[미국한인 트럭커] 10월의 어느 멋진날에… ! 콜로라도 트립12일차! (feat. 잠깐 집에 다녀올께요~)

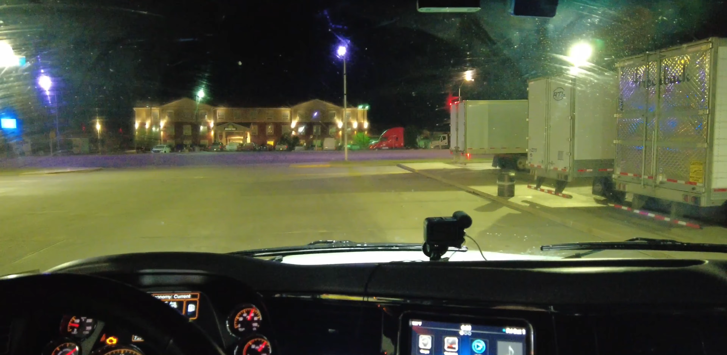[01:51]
이 유리창이 좀 잘 안 닦였어요. 벌레들이. 한 번 더 와이퍼로 닦아줘야겠습니다. 내일쯤 날씨를 봐서 세차를 또 해야 돼요. 비가 조금 와가지고 트럭이 좀 살짝 더러워졌습니다.
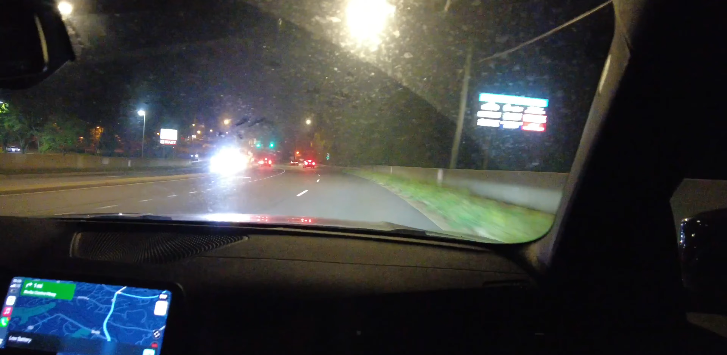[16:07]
지금 공항에서 우리 아들이 저를 픽업해가지고요 집으로 가고 있습니다. 여기가 H마트예요.